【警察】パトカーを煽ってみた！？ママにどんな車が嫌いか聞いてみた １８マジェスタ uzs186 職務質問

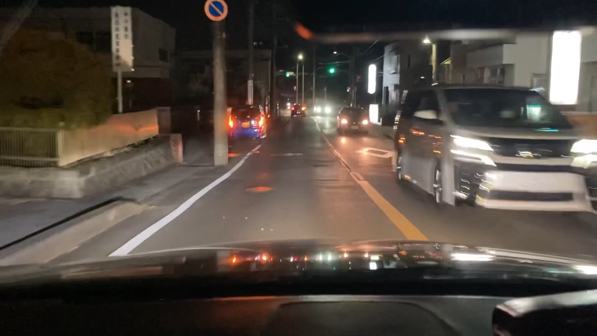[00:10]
うん早くスピードしてスピードあかんなっちゃうからいやでもスピードでしょいけ危ないかうん違うこの瞬間だけこの瞬間だけグーって踏む
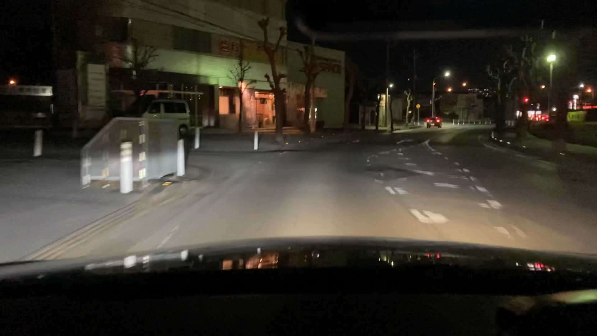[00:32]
じゃないとダメグゴーンってなるよそしたらいやいやいやいや今の信号変わるときだよ変わる前にグワンって踏むあ、パトカエルよ踏むな踏むなパトカエルから踏むなってなんで?ほら後ろにつくことになるよいいじゃんあ、なんかあったんだね光ってるからほら、パトカエル